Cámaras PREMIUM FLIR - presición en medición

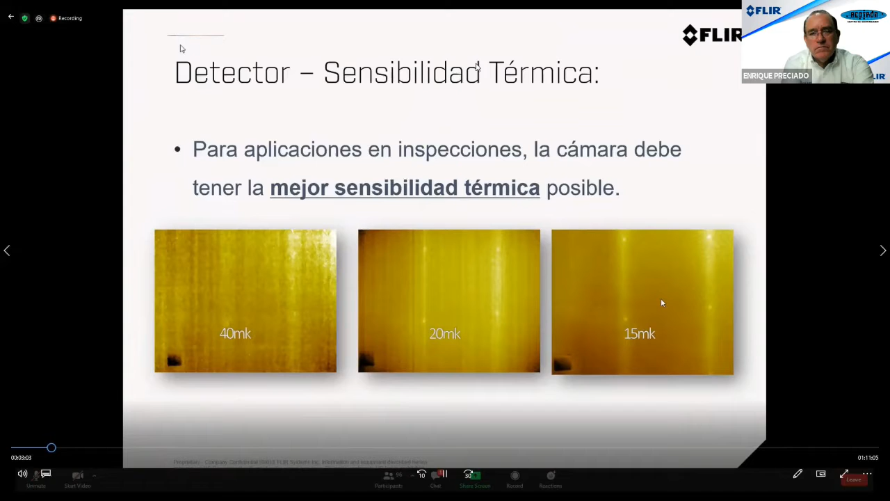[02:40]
Entonces, utilizar un termovisor de 40 mK para una falla como esta es dejar de ver y no deseamos que nuestros clientes dejan de ver. En términos aquí de aplicación, si nosotros deseamos ver la diferencia de calor en los brazos de una persona, un detector no enfriado nos posibilita ver. Pero si necesitamos ver la diferencia de calor de las venas, aquí ya necesitamos ver un detector enfriado. Aquí son las cámaras de investigación o las cámaras GF.
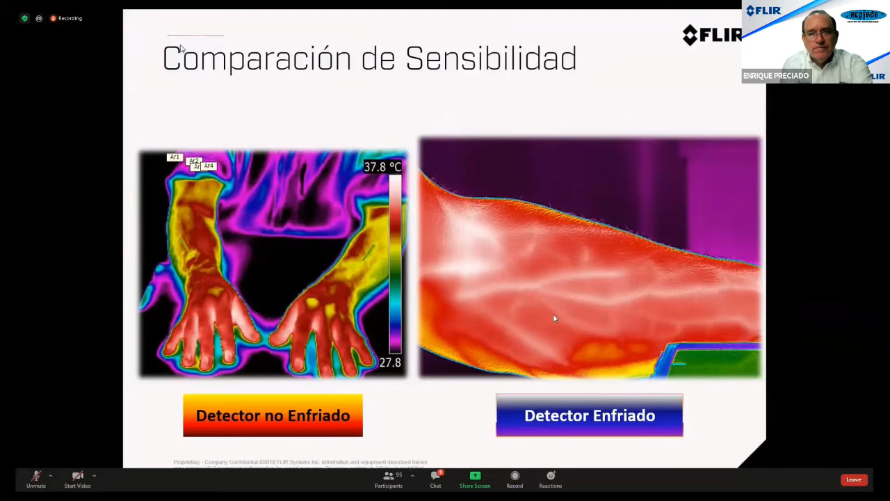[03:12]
On screen: scale top 37.8°C
Entonces, aquí tenemos condición de tener mejor sensibilidad y ver más. En una aplicación donde volamos con una cámara,
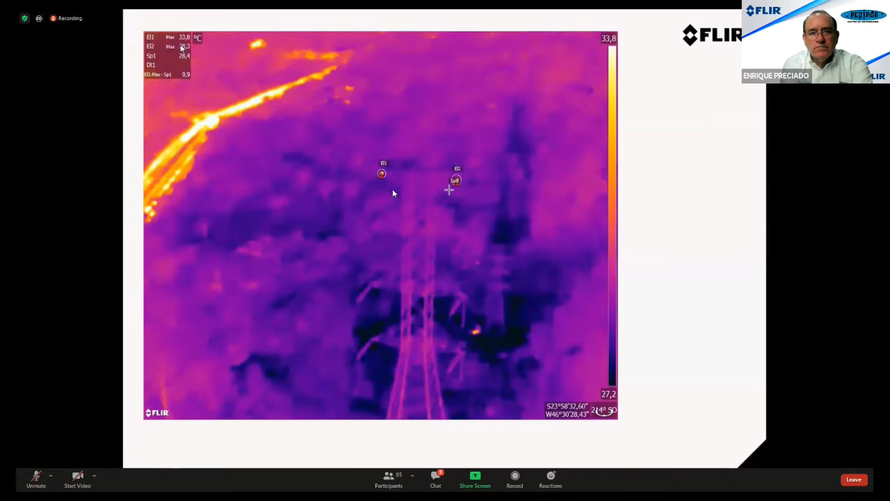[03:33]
aquí ustedes tienen un diferencial, un delta de temperatura, que es muy pequeño para esta distancia. Aquí tenemos una distancia de aproximadamente 60 m, ¿no? Entonces, aquí con una sensibilidad termal de 20 mK, utilizando una firma de 10-20, nosotros tuvimos condiciones de hacer una toma de este delta, que es un delta muy pequeño, ¿no? Es un delta de 10 grados. Entonces, en este día, cuando volamos con la T-1020, el cliente también voló con una cámara de 640 x 480, con sensibilidad de 50 mK.
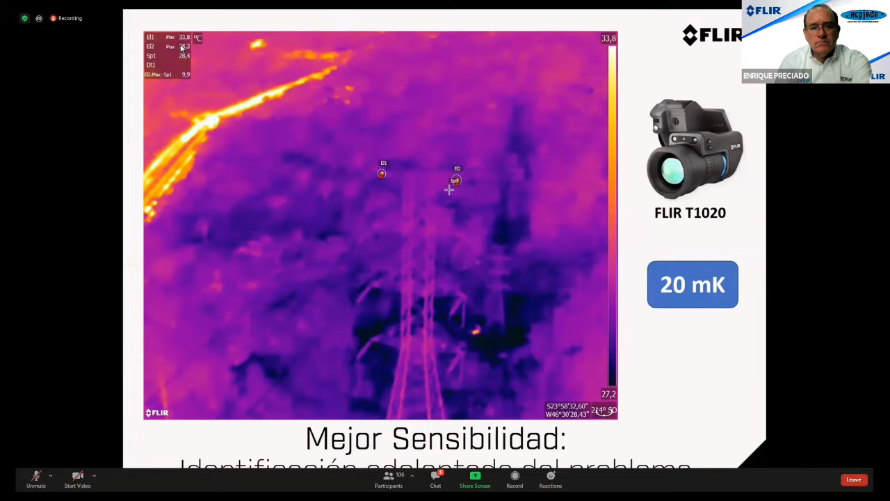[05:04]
Porque una inspección con una buena cámara, el cliente tiene condiciones de ver de forma adelantada los problemas. Aquí hay una otra aplicación que es una aplicación muy importante, ¿no?
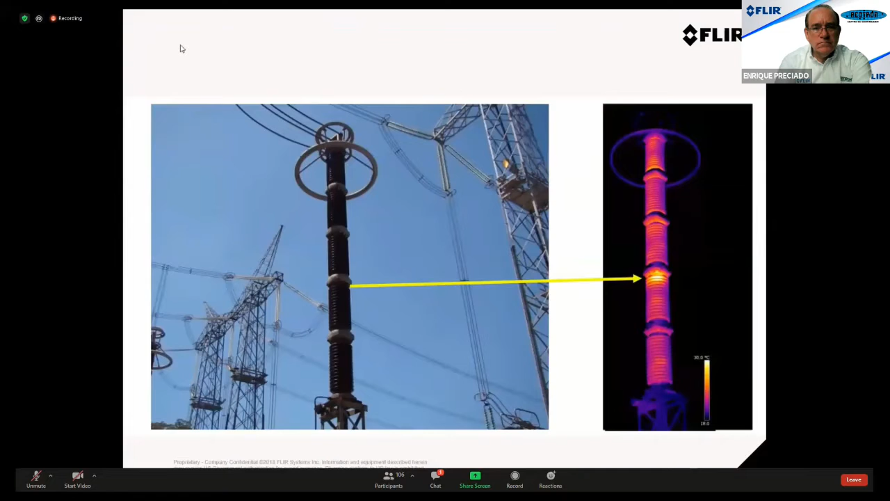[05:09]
Y es poder identificar con un termovisor de buena sensibilidad a un tema como este, ¿no? Y es un pequeño calentamiento en un maestrador, ¿no? Entonces,
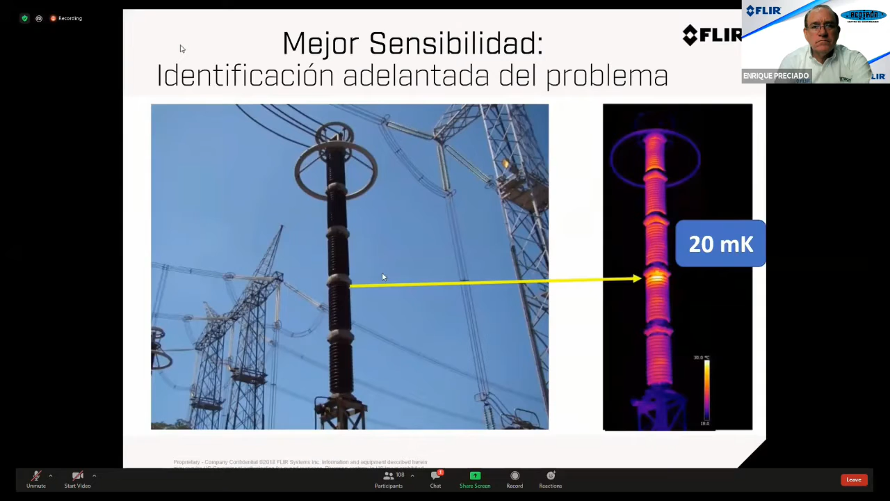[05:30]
este tipo de inspección con un termovisor que ofrezca 40 o 30 miliK, o 20 miliK, o, perdón, o 50 miliK, no es posible ver. Déjase de ver. Y con esta sensibilidad de nivel de 20 miliK, creo que hasta un 30 miliK se puede ver, ¿no?
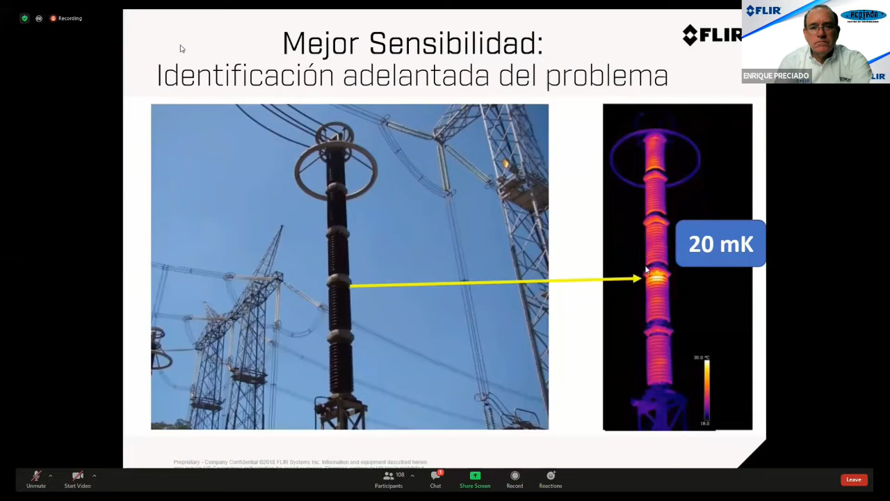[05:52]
Entonces, mejor sensibilidad podemos ver de forma anticipada. Con relación a la incertidumbre del detector, FLIR es la única marca que ofrece al mercado mundial detectores con incertidumbre de más o menos 1% o más o menos 1 grado. Aquí tenemos en la T1020. Nosotros tendríamos la T660, que fuera descontinuada, ¿no?
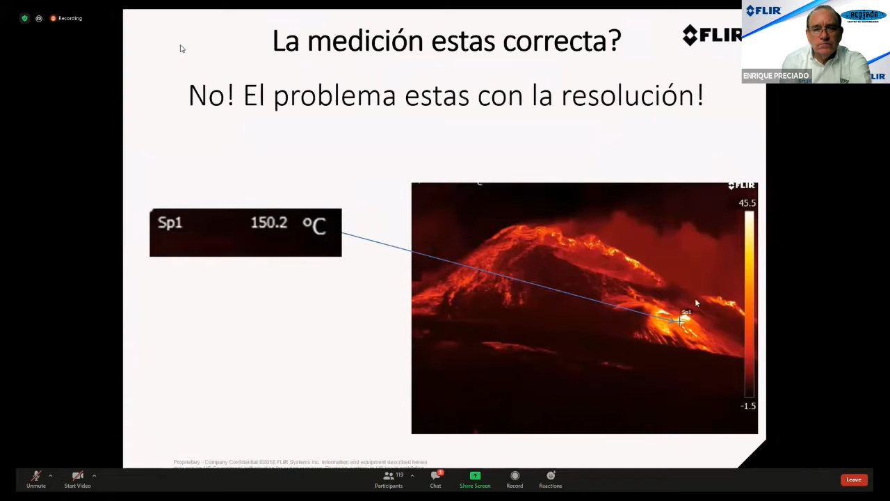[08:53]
On screen: spot 150.2°C
Entonces, estamos con una distancia inadecuada para este tipo de aplicación. Aquí tenemos un ejemplo con tarjetas electrónicas, ¿no? Este es un error que es muy común en el mercado. Hay clientes que compran cámaras de baja resolución para este tipo de inspección porque pensan, mira, voy a hacer una pequeña inspección en una tarjeta electrónica. Aquí es donde tenemos las mayores fallas de medición de temperatura.
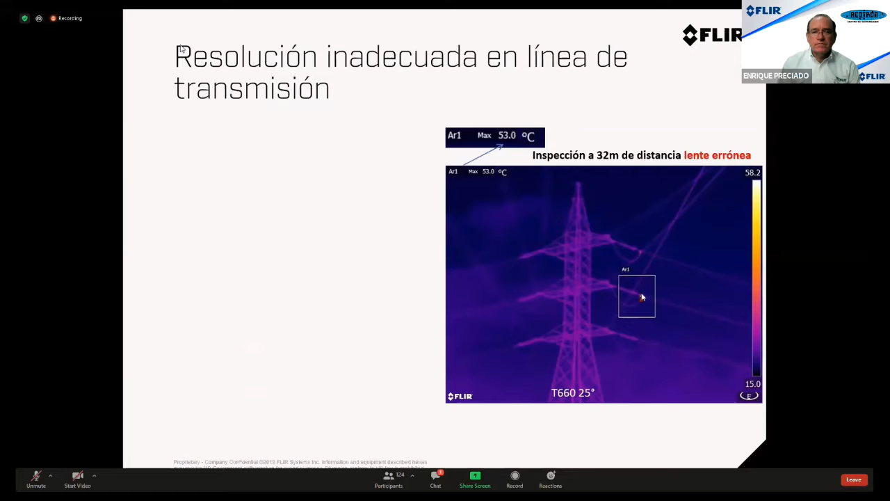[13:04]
On screen: max 53.0°C
Y con lente errónea, nosotros inspeccionamos la temperatura de 53 grados en esta conexión, ¿no? Cuando cambiamos lente para lente correcta, que debería ser lente de 7 grados, nosotros hicimos la toma de 89.5 grados, 90 grados. Entonces, cuando comparamos 90 grados con 53 grados, las tomas de decisiones de los inspectores son totalmente diferentes, ¿no? Entonces, aquí, un 53 grados comparado con la temperatura de referencia de más o menos 30. Entonces, nos muestra un delta ahí de 23 grados.
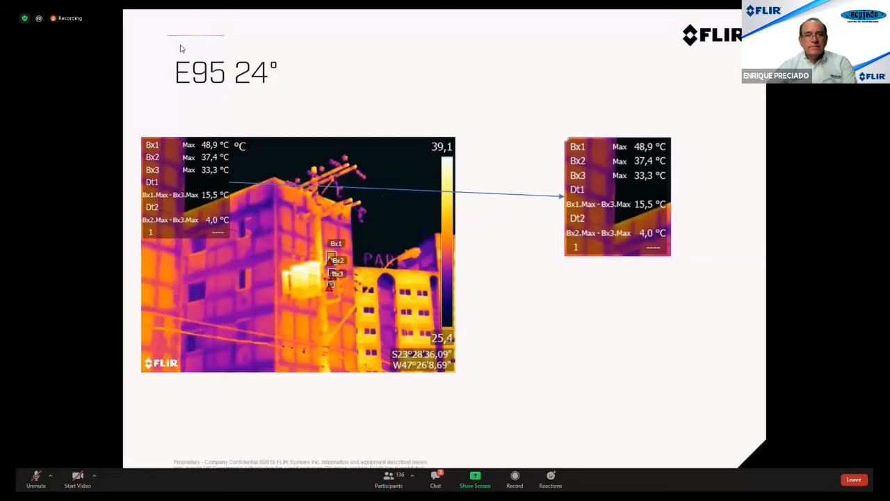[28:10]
En el mismo momento, en la misma distancia, nosotros inspeccionamos con la T640. De los 15,5, saltó a 21 grados, ¿no? Y al mismo,
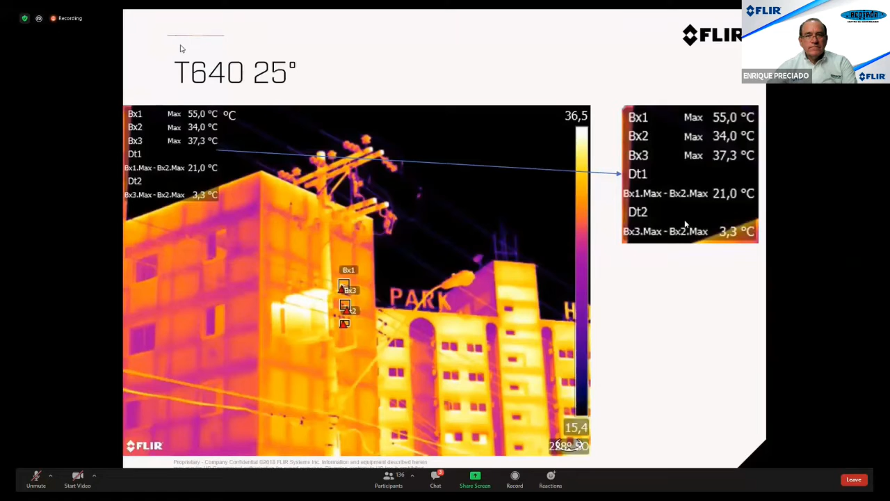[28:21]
en el mismo momento, hicimos la toma con la T1020. Entonces, la T1020, aparte de una imagen más clara, una imagen más definida,
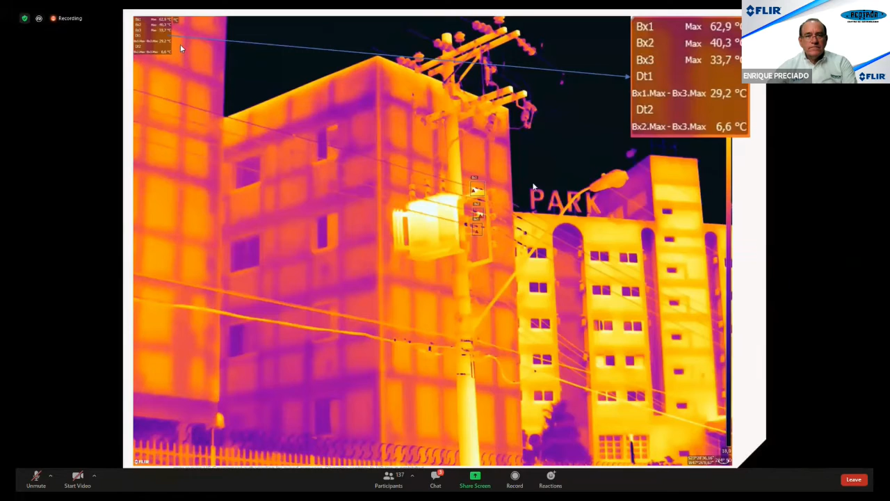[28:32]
con esta resolución aquí, no fantástica, nosotros ubicamos aquí 29.2 grados. Entonces, cuando comparamos, ¿no?, el resultado de las tres cámaras,